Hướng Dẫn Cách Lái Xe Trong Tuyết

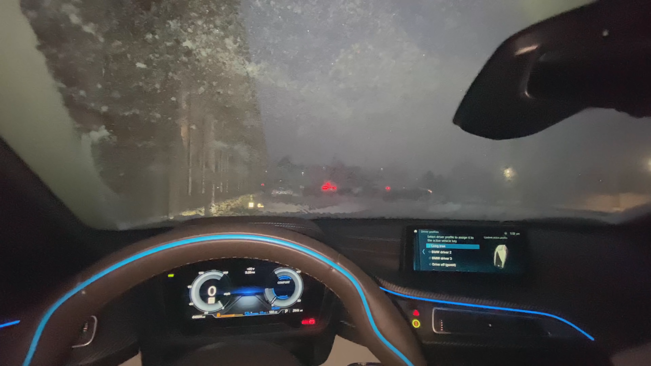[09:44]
Còn đây là bên trong hiện tại. Long vừa mới quạt kiến xong thì nó vẫn còn đá bên trên tí. Giờ mình đợi cho thổi hơi lên, nóng lên cho nó tan hết cái đá này đi rồi mình mới chạy được. Còn bên này là Ivy nè. Ok, bây giờ mình phải dê xe lại để mình... Tuyết giống vậy nè, mà mình chỉ cần đạp ga nhẹ cái là xoay vòng vòng vòng liền. Cho nên là mình chạy trong tuyết nó có phải có cách chạy của tuyết. Mình cứ đạp ga nhẹ nhẹ. Ok.
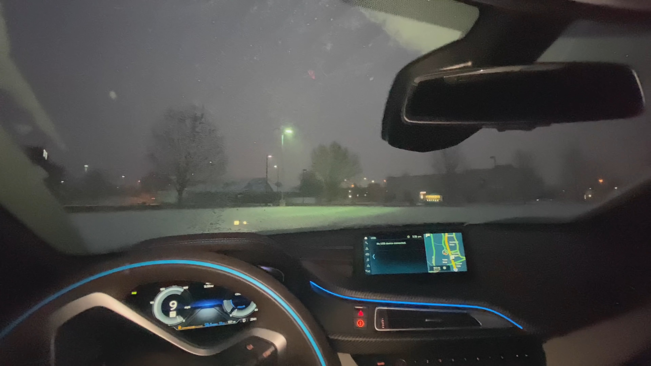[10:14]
khi mà mình muốn quẹo thì mình cứ chậm chậm lại, cảm thấy mà thắng không ăn á thì mình cứ dậm xong rồi mình thả, dậm xong rồi thả nhẹ nhẹ nhẹ ra, chứ không có dậm giữ sâu thắng. Nếu mà mình dậm giữ sâu thắng á thì xe nó sẽ trường tới, nó không có gần được đâu. Cũng may là chiếc này là hai cầu, dẫn động bốn bánh cho nên là không có sao trong cái thời tiết này, chạy rất là tốt, rất là an toàn.
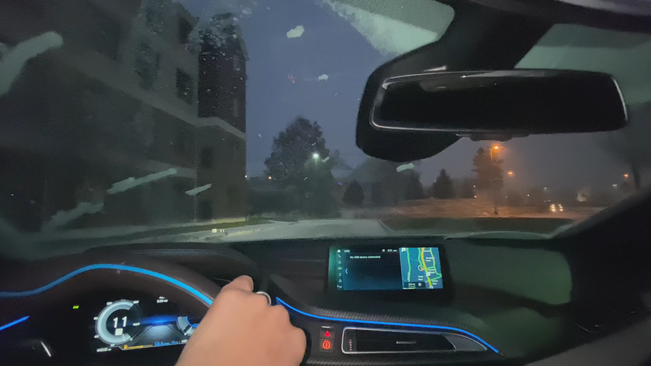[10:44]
Tuy rồi nó hơi lùn tí nhưng mà chạy rất là êm. Đó, quẹo như thế này thì mình cứ thả nhẹ nhẹ mình quẹo thì không sao hết. Thường thì mấy cái đường như vậy á, mà tuyết xuống nhanh quá đó thì họ sẽ rải muối hoặc là họ ủi đường một bên thôi,
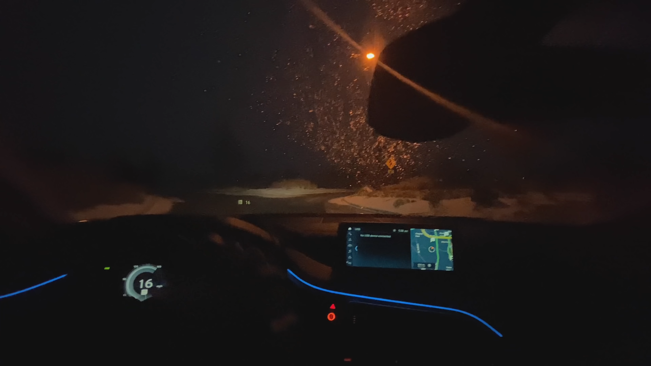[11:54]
Chiếc này là lần đầu tiên Long chạy trong tuyết nè, mà tuyết mạnh hơn bình thường. Bánh xe rất là bám, chiếc này chạy rất là an toàn. Đường này cũng đang trắng bóc nè, nghĩa là đá với lại tuyết nó trộn với nhau rất là trơn.
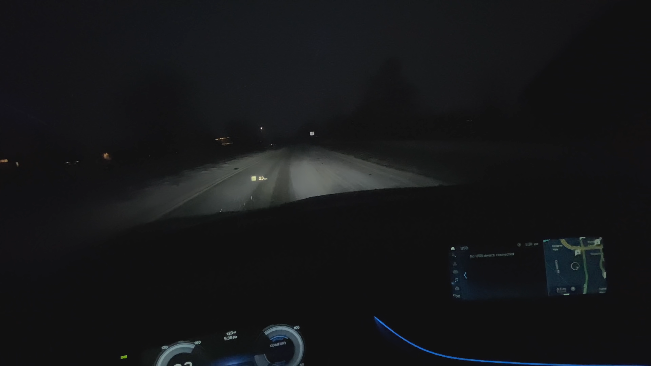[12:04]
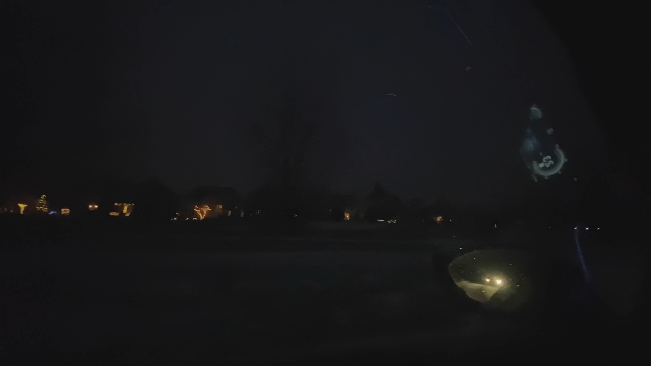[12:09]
Những căn nhà người ta đã làm đèn đuốc đủ đẹp không?
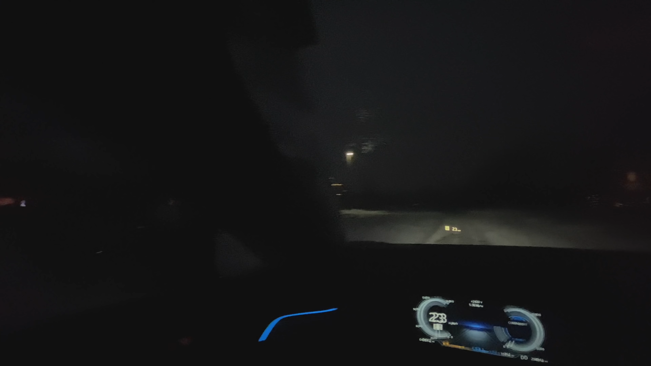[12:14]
Bên này nữa. Đây là cái đoạn đường đi về nhà hàng ngày rất là đẹp. Bữa nay thì tuyết rất là nhiều. Những cái khúc cua nhỏ nhỏ giống vậy này nha, nhìn nó rất là nhỏ nhỏ nhẹ nhẹ đơn giản vậy chứ, nhưng mà chạy mà không đúng á là lủi lề liền. Bên trước là chỗ chơi golf, sân golf.
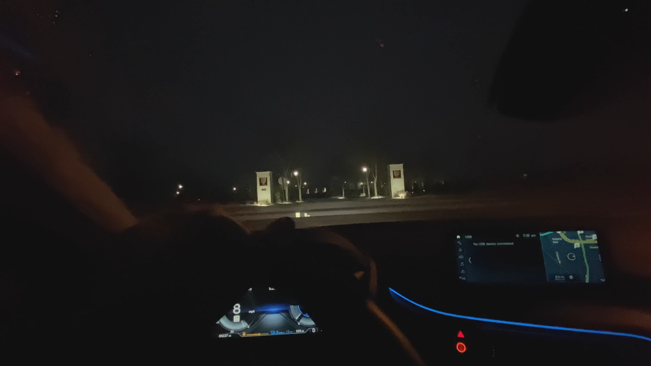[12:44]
Sân golf này thì 18 lỗ, lỗ nhà Long là thứ 15. Nhìn những căn nhà ta làm đèn đẹp quá trời. Năm nay Long không có làm, tại vì bận công việc đi đây đi đó, quanh về thì tuyết không có làm được. Gia đình đi ăn uống nè.
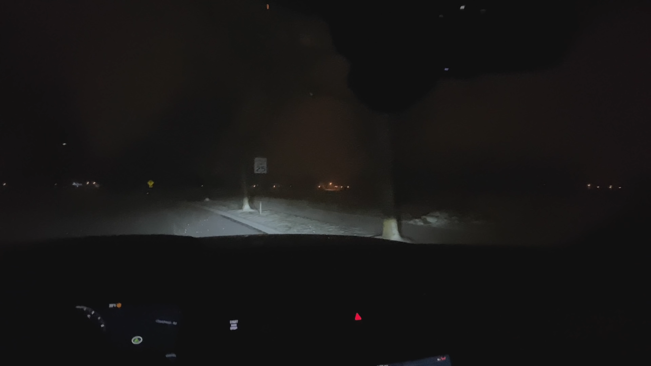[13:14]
Bữa nay hẹn với lại bạn đi ăn trước Christmas ha. Đi ăn Christmas tặng quà, mà giờ coi nè, đúng ngày dễ sợ luôn. Wow, đèn đẹp chưa? Lâu lắm rồi cả nhà Long Ivy mới đi ra ngoài buổi tối giống vậy. Bữa nay là ăn tiệc trước Giáng sinh cho nên là
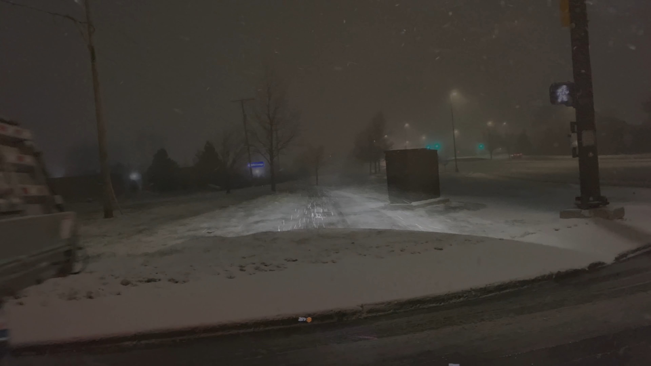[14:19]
Wow, nhìn ngoài tuyết kìa, trắng xóa một vùng luôn. Giờ mình vừa mới lên xa lộ nè. Xa lộ mà bây giờ tuyết lên khoảng chừng 3-4 cm rồi. Xe ta chạy chậm không à? Cỡ 50 km/h. Đường rất là trơn trượt, nhưng mà chiếc này thì đi rất là an toàn, có chế độ chạy tuyết.
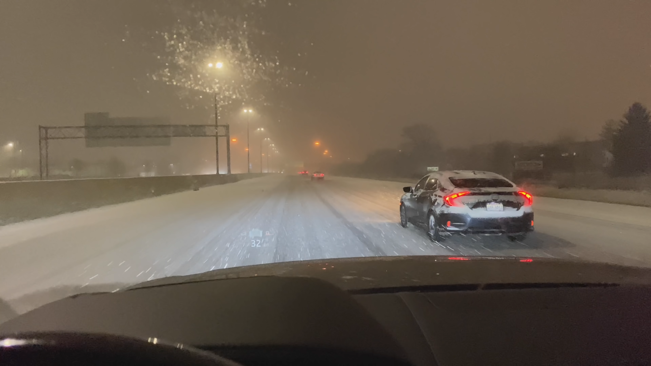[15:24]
Chạy mình thấy rất là bình thường, không có bị trơn trơn hay là bị có cái mối đe dọa nào mà mình thấy sợ hãi. Thấy rất là bình thường, yên tâm. Tuyết giống vậy thì nó có hai cái rất là nguy hiểm. Thứ nhất là những cái cua giống như vậy nè, thì đá nó nằm ở dưới, mình chỉ cần quẹo tay lái nhẹ thì nó sẽ làm xe mình đưa vô lề.
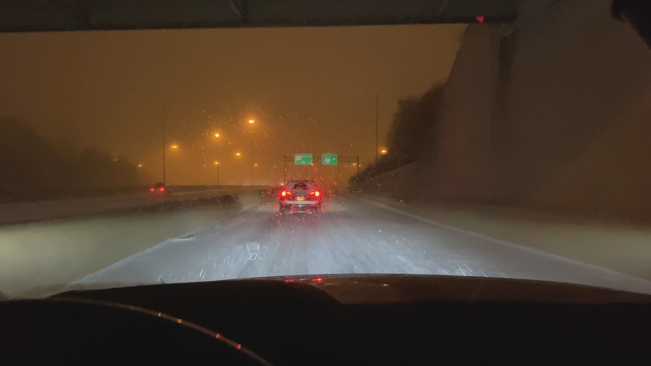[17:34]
Đường mấy cái khúc này ít có xe tại buổi tuyết, nhìn nó trơn. Không thấy đường xuống luôn, mới ghê chứ. Đây. Cái này mà ôm cái cua chỉ cần nhẹ tay lái một cái là đi xuống hố luôn. Rất là trơn. À, nhìn đã không? Tuyết đẹp lắm. Ở trong nhà rất là đẹp, nhưng mà ra đường mà cái thời điểm như vậy nè,
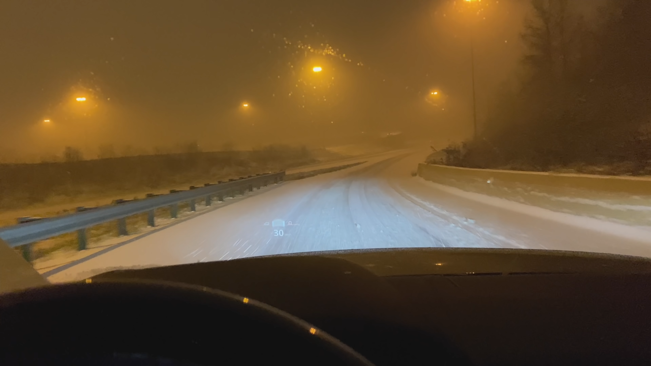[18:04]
nếu mà mình sợ thì sợ kinh lắm. Mà khi mà mình làm chủ được tốc độ xe nè, với là mình quen tuyết thì thấy nó rất là bình thường.
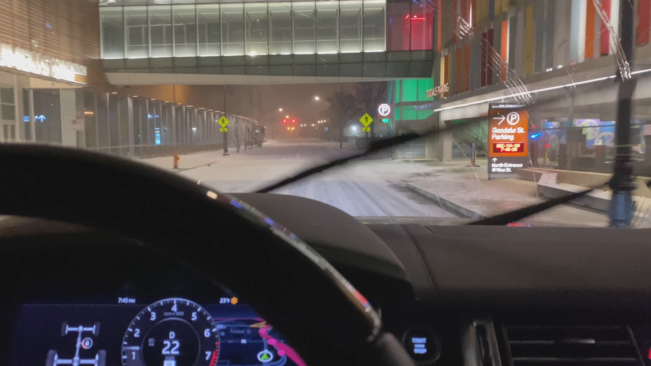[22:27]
Đây là downtown của Columbus. Cái này mới xây bên trái nha.
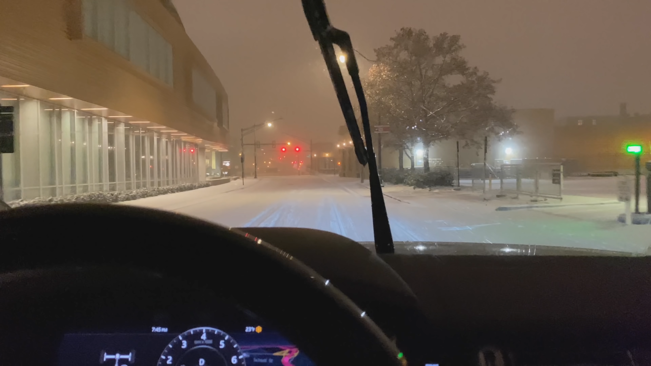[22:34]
Giống như cái convention center. Đây vẫn có cái chiếc mà anh. Bên trái này mà. Yeah.
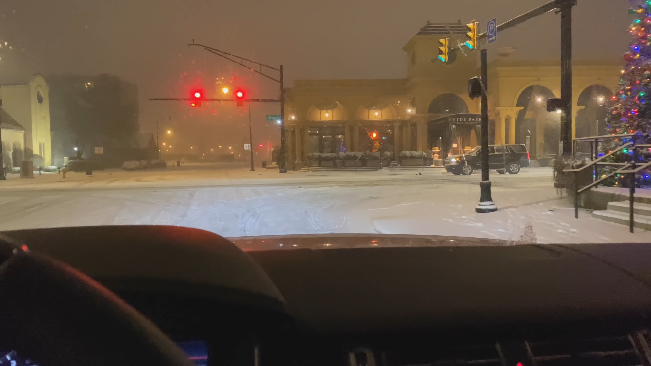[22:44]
Đó, nhà hàng đằng trước nè. Là nhà hàng mình đi nè. Để mình kiếm chỗ đậu. Chắc nó có valet parking. Để mình đậu lại.
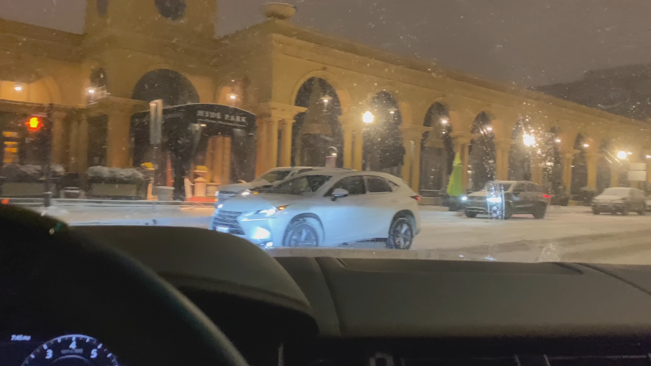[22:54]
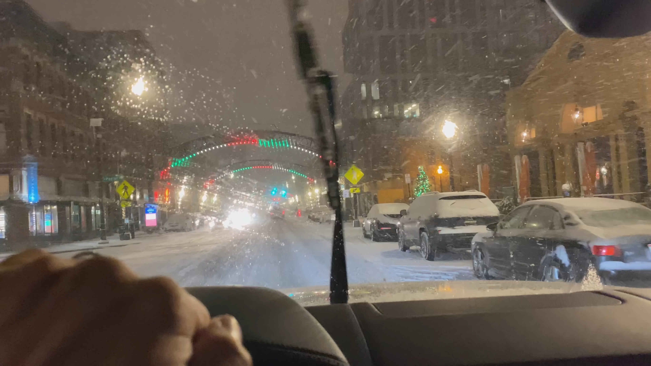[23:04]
Rồi, mình đậu lại đi. Giờ mình đậu lại cái mình đạp ga mạnh cái mình đậu lại luôn. Rồi, mình đậu lại.